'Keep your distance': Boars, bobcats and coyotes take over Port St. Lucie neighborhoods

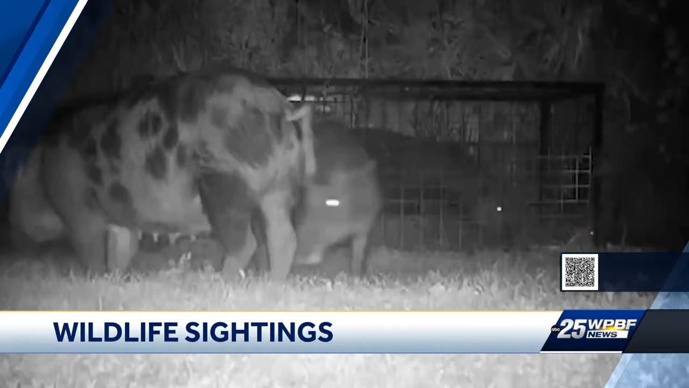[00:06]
people are reporting lar boars and a few other ani as often.